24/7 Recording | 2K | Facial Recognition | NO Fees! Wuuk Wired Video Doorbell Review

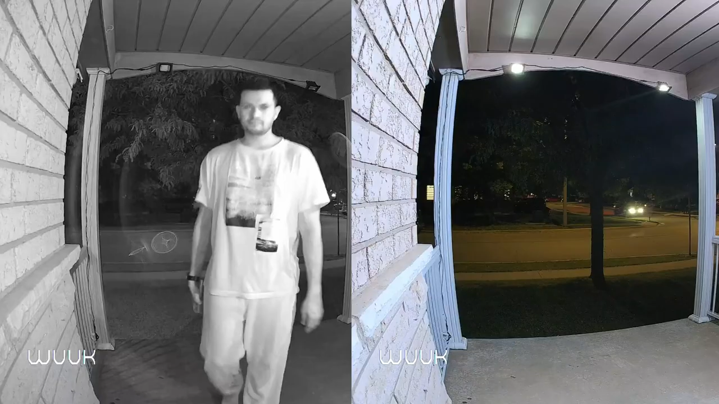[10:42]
video quality at night was really good as well and it didn't really matter if i had kind of like an ambient light from a wall light or a spotlight or if it was pitch black it was also
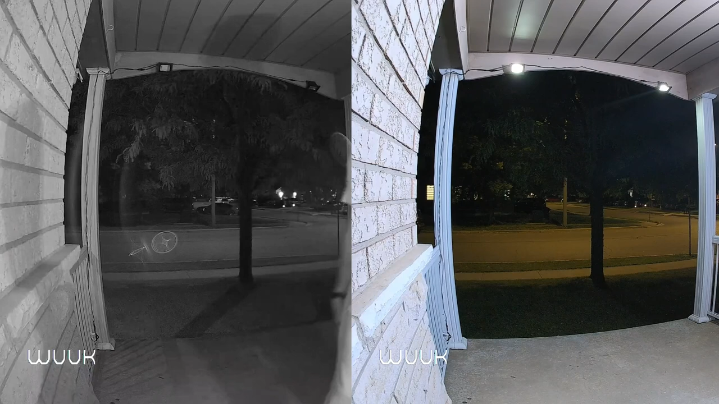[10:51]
very easy to detect them and see all of their facial features as well when it came to detection the